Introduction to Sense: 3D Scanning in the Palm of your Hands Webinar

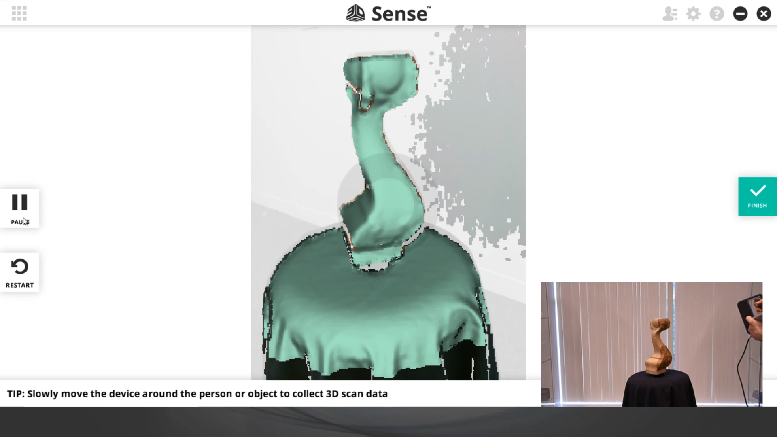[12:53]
Once you've identified the object as suitable for scanning, the next thing you'll want to do is to make sure you can freely move around the object to capture all the data.
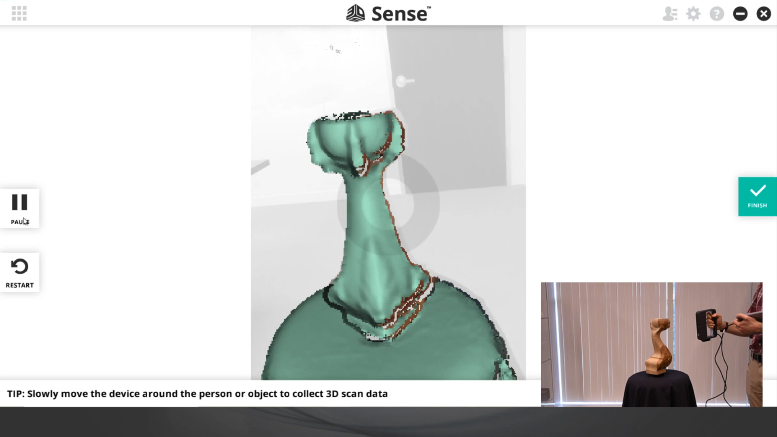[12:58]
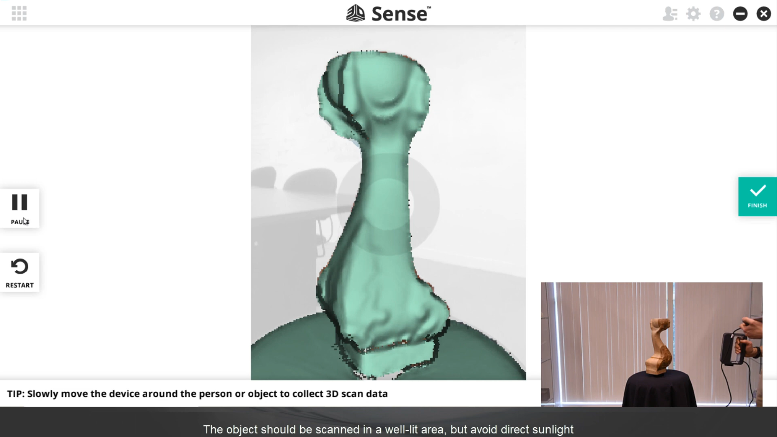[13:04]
As you move about the object, you'll want to move as slowly and steadily as you can to ensure that the tracking can keep up with the movement
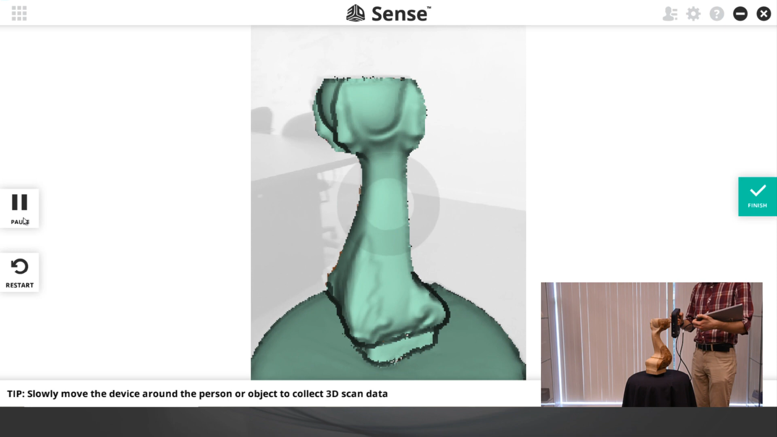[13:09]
to properly align the scan data as it's being collected.
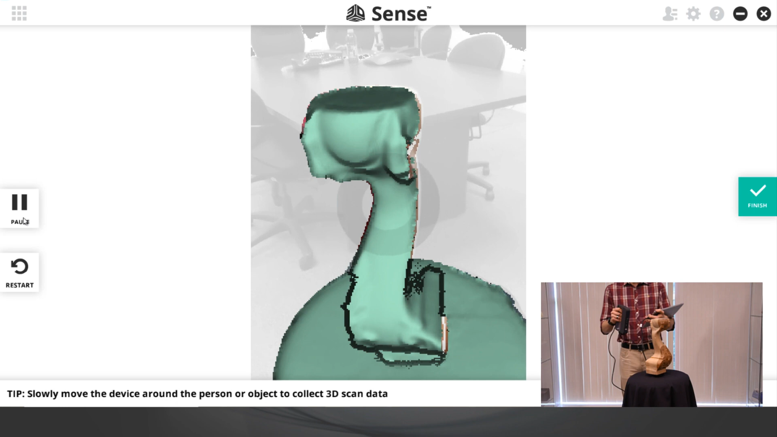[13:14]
You'll want to maintain a distance of 14 inches from the object as you move around.
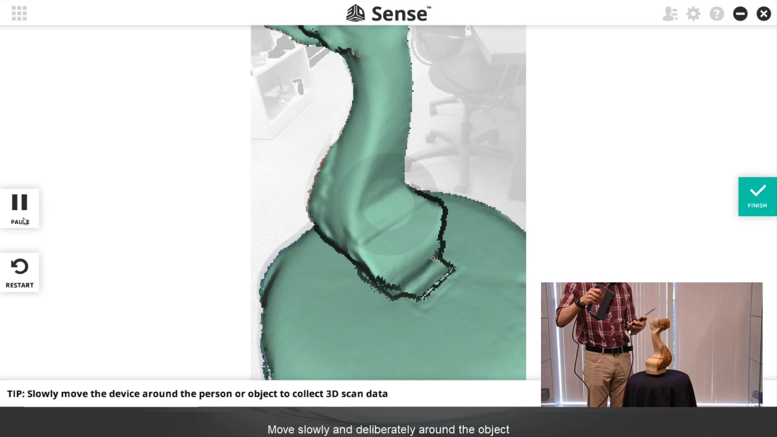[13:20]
And if you should move too fast or too slow, or if you're too close or too far away,
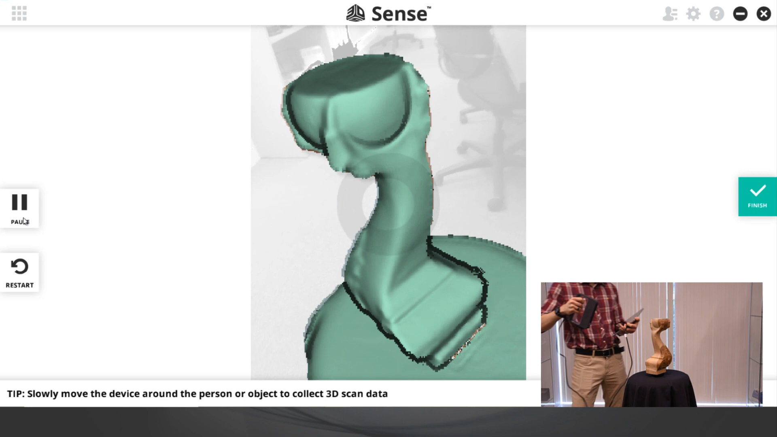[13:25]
there are software prompts in the UI that will help guide you along the way.
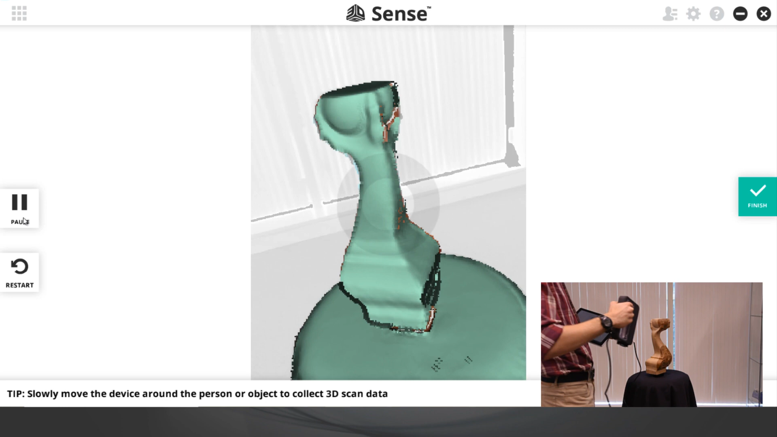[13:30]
And if you notice in the real-time video there on the lower right,
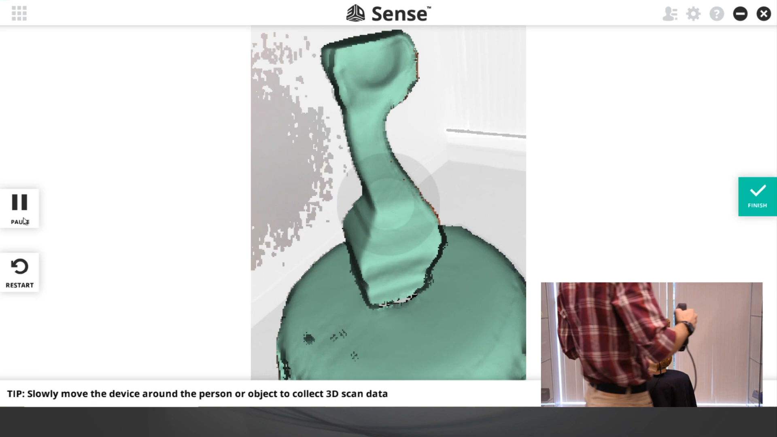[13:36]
the scanner is constantly being positioned perpendicular
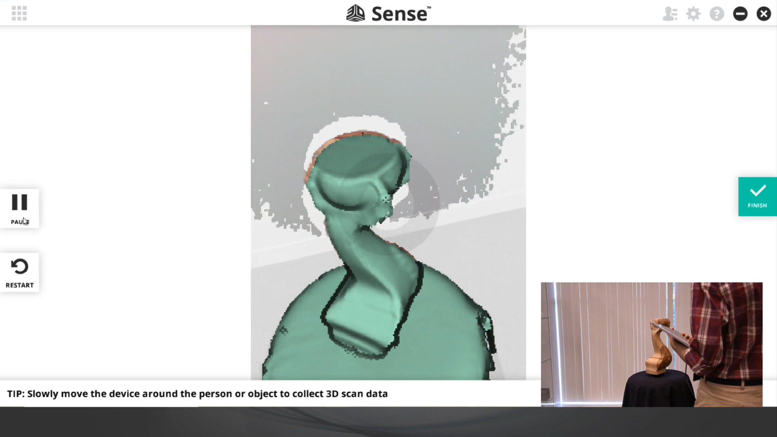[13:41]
to the object to properly capture the data while the operator is able to maintain the view of this tablet screen at all times.
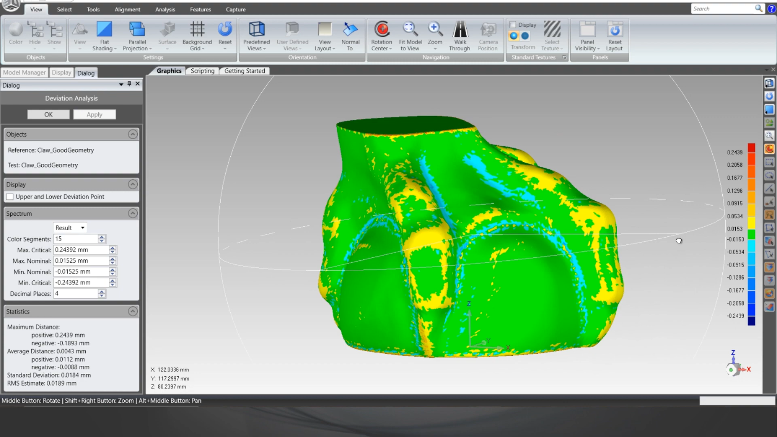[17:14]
And as you can see with this model, it's pretty spot on and ready to send to the CNC machine.